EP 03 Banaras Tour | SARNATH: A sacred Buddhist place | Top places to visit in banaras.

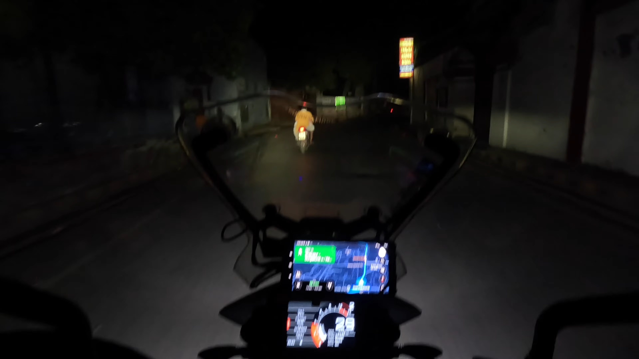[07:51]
ये कौन सा रास्ता दिख रहा है भाई?
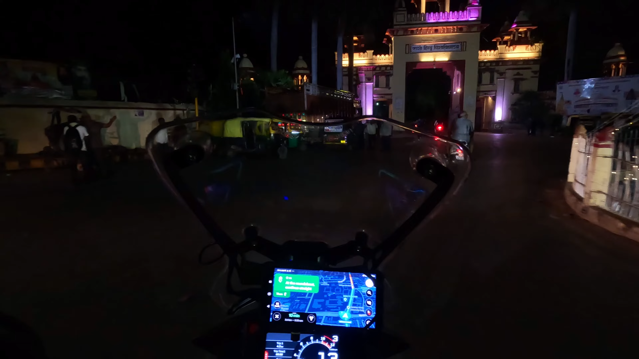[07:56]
BHU के अंदर से जा रहे हैं क्या?
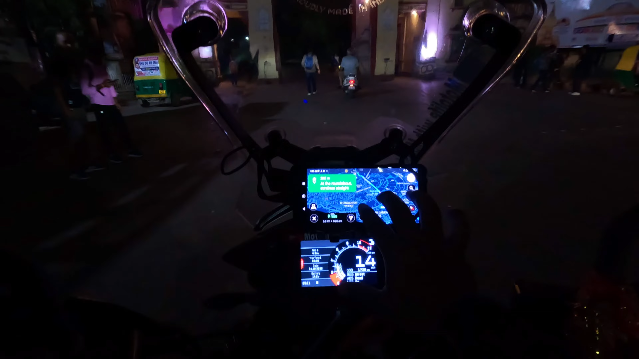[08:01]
अभी जो रूट हम लोगों ने लिया वो है ये BHU के पीछे, ये जो बाउंड्री वॉल देख रहे हैं आप,
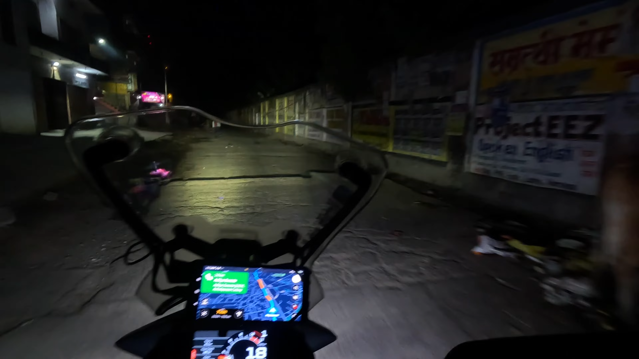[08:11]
ये बाउंड्री वाले BHU की अंदर से भी रूट है, लेकिन अंदर वाले रूट का गेट इसी रूट पे आके खुलता है, और जाने के लिए सबसे ईजीएस्ट वे है ये, कार हो या बाइक हो यहाँ से जा सकते हैं आराम से, और विद इन 7 to 8 किलोमीटर आप पहुँच जाते हैं GT रोड।